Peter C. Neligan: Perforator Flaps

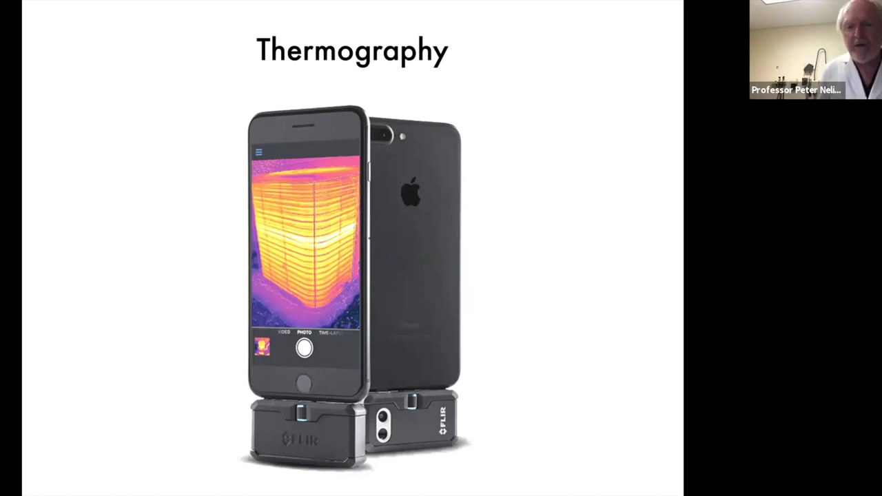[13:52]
using uh thermography with um icg and ct angio just so i can establish to my own satisfaction that it is accurate but this is um
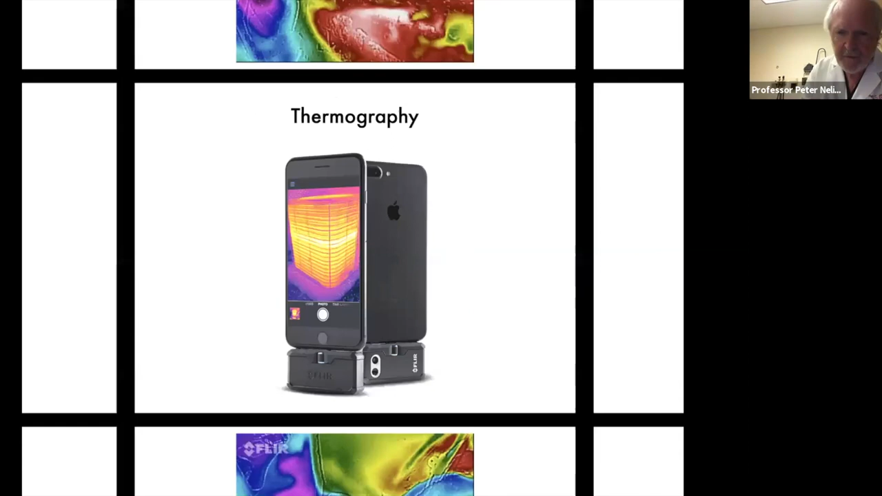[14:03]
a diap um and you see two perforators right here start to light up you can see the pulsation and
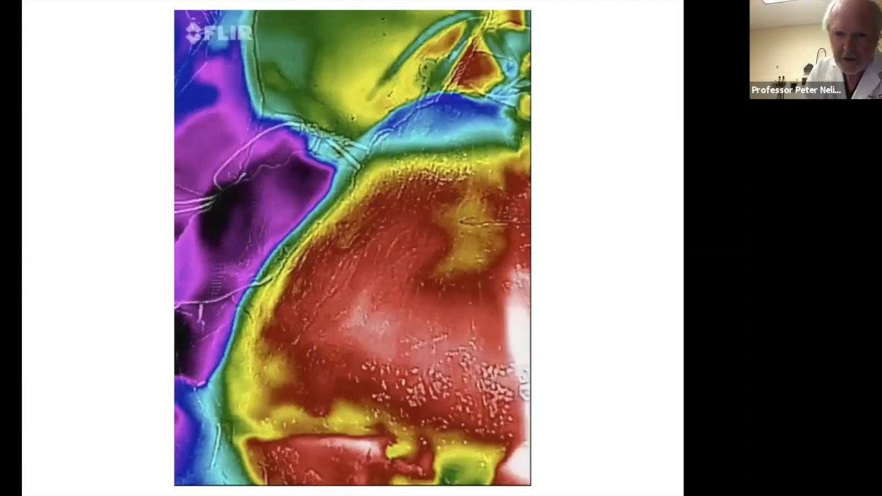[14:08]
you can see that they're also joined which means there's a direct communication between those perforators over